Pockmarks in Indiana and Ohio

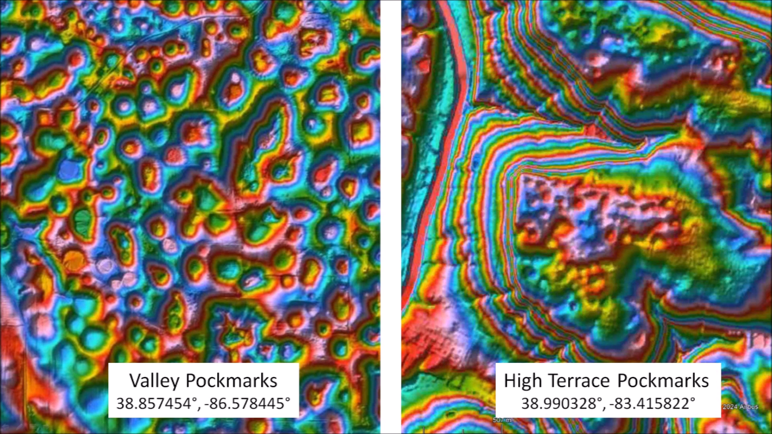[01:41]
The valley pockmarks are located in Indiana on a valley surrounded by hills, whereas the high terrace pockmarks are located in Ohio in mesas bounded by steep slopes.